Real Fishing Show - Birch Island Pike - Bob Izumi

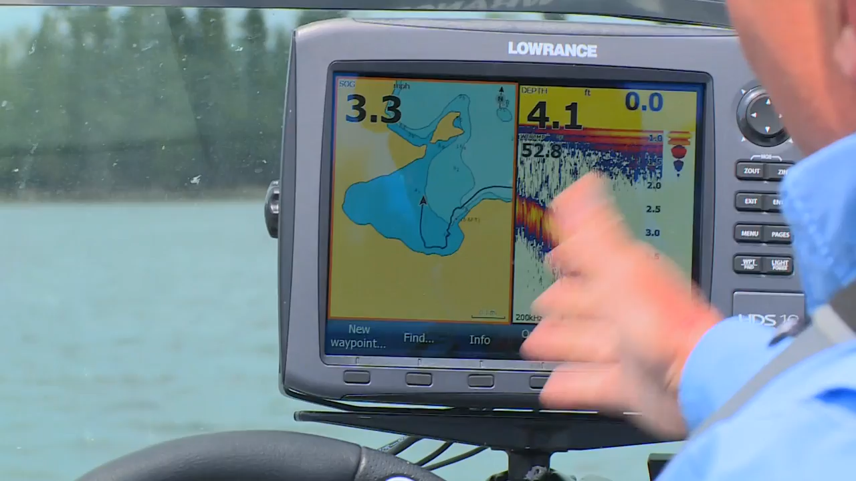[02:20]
On screen: depth 4.1 ft
We've got a Navionics chip in here, which shows all these bays and break lines that you can fish up in Minaki.